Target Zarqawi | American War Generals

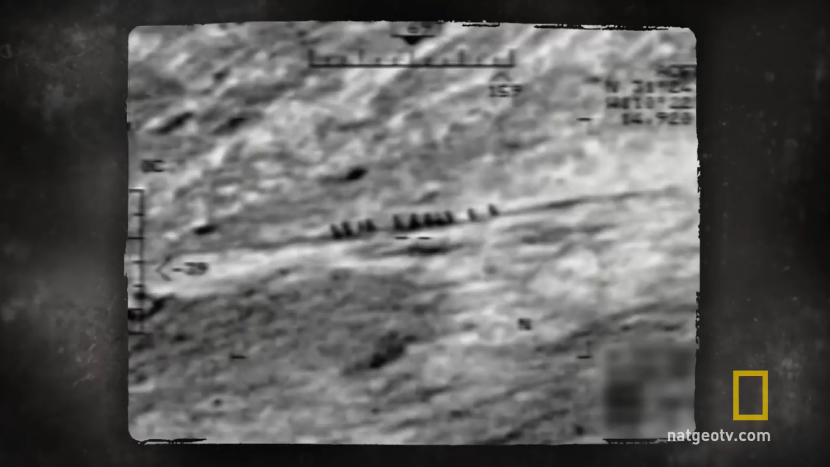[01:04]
a JSOC officer monitoring a feed from a drone spotted one of Zarqawi's advisors behaving suspiciously.
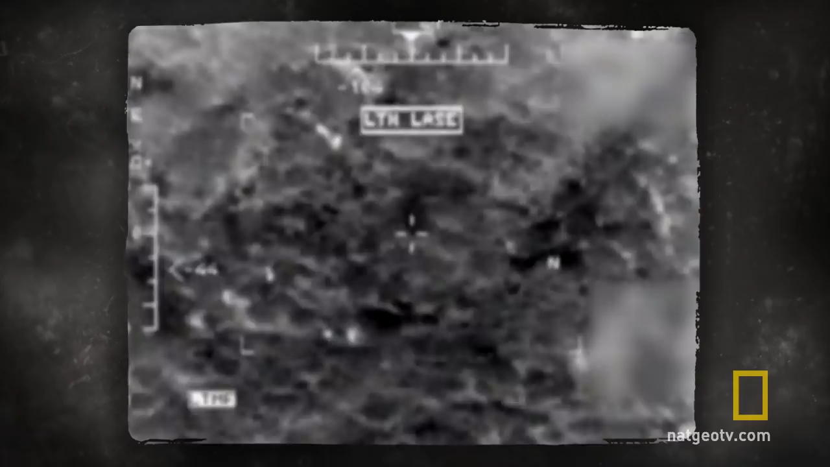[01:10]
In the course of an afternoon, he left his house in Baghdad, did a number of things, did a number of what we call counter surveillance techniques, switching vehicles.